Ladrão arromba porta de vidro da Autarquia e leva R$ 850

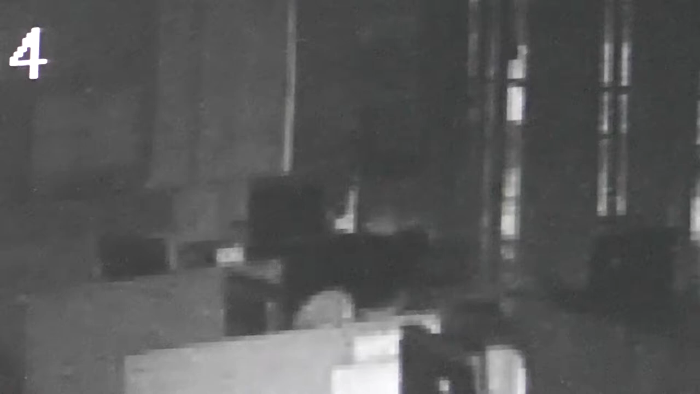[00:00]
O SAI foi alvo de furto no início da noite de sábado.
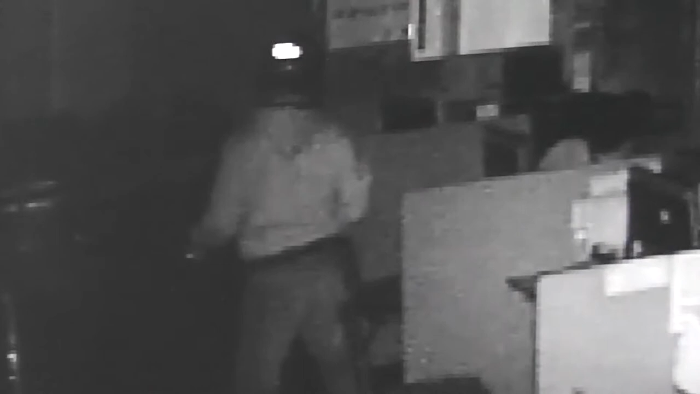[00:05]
O ladrão arrombou a porta de vidro da autarquia e invadiu o escritório e levou mais de R$ 800 em dinheiro.
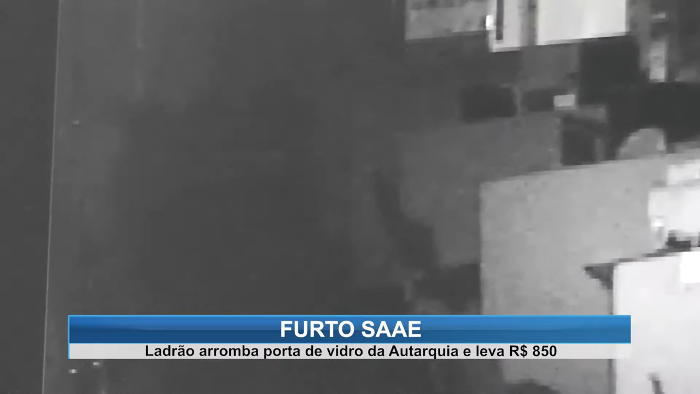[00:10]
Toda essa ação durou apenas 1 minuto e 20 segundos.